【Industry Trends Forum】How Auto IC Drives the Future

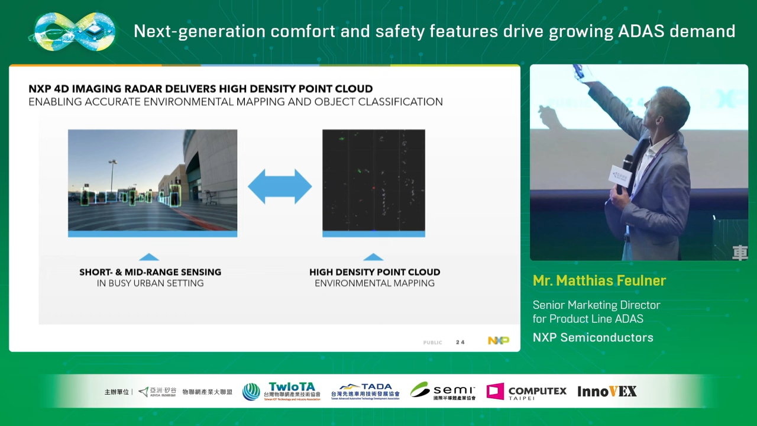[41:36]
busy urban sceneIn front of a shopping mallA lot of detail about the objectsThat are in front of our vehicleThe pedestrians, the carsStatic objects you see on the side hereAll clearly visibleAll well separated
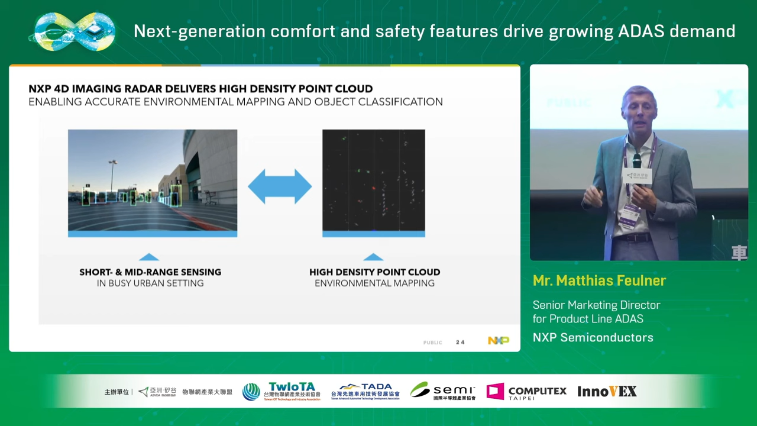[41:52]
Can be classified based on radar sensor dataBut it's not just the environmental mapping